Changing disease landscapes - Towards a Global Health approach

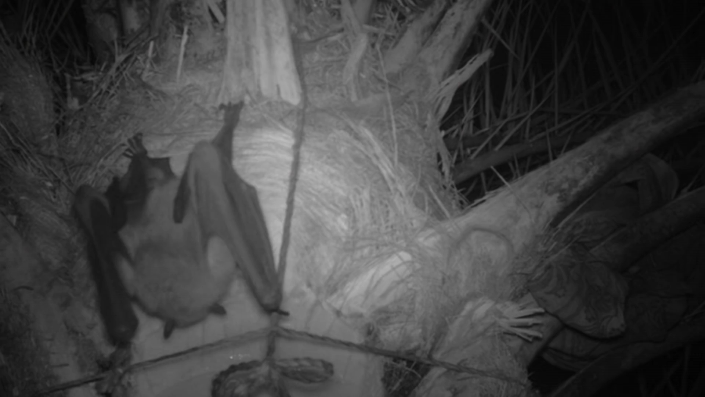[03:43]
Humans and pigs that drink the sap or eat the fruits will be affected.